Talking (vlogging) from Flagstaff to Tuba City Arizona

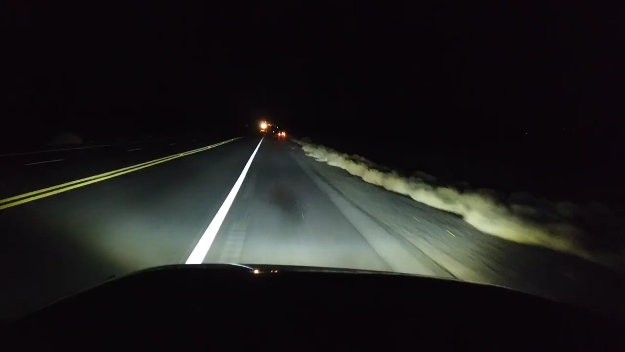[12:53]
There's some people right here that need some help. They're pulled over beside the road, and I don't know if they have a flat tire or something, but I'm gonna go over there and help them out real quick.